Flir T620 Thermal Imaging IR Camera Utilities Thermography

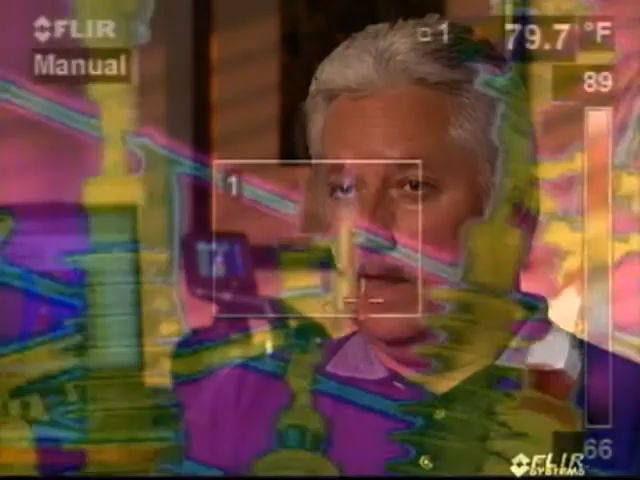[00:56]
We can capture thermal images with a lot of analysis tools
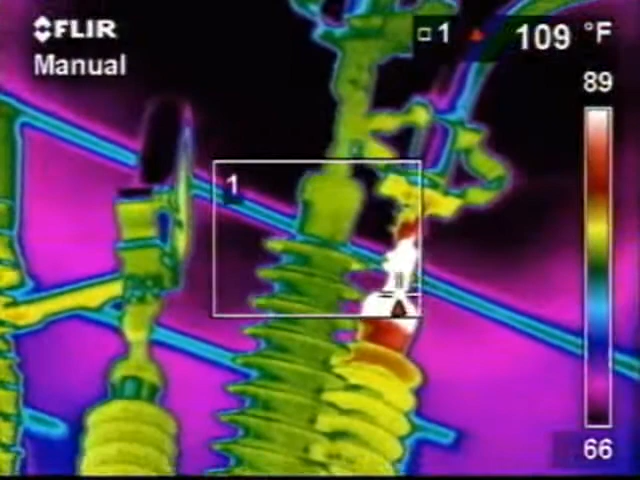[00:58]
to make the job of finding these problems very quick and easy.
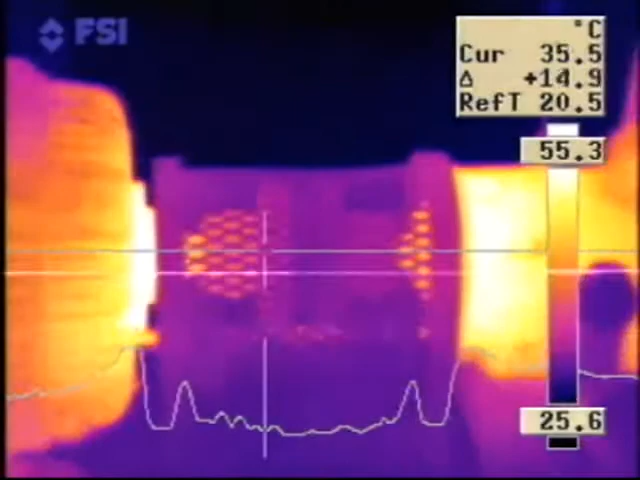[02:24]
When we discover, for instance, a motor in their factory that's overheating and could shut down their production line, they are incredibly grateful that we are there and offering the service. You don't get any more innovative than this type of cutting-edge technology.